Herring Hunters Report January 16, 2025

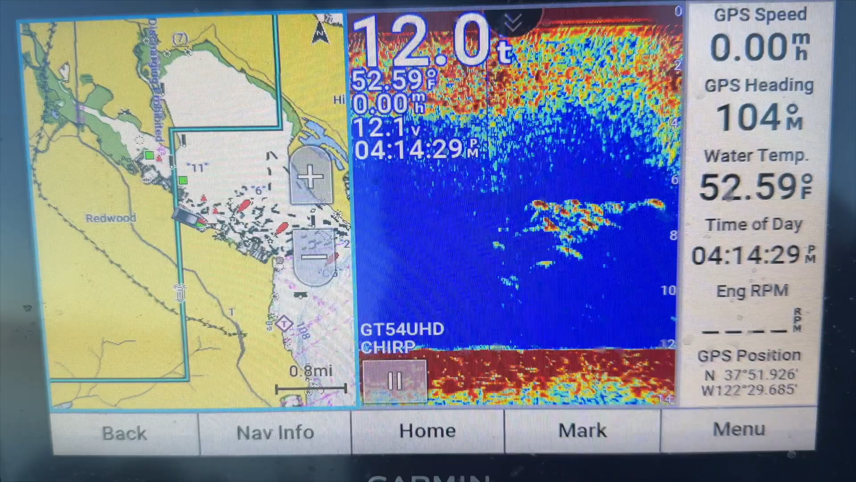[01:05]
On screen: water 52.59°F
Here's how they look like on the fish finder. Below is the tide chart of the day. We weren't able to net the fish until late in the afternoon on the outgoing tide.